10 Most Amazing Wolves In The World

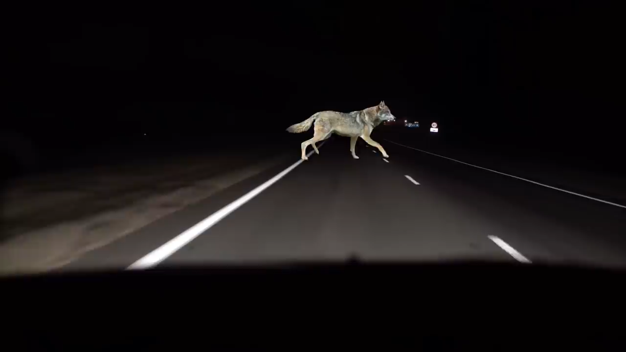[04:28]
He reported to Earth Touch News Network that he was driving back in the evening when the wolf appeared on the side of the edge of the road.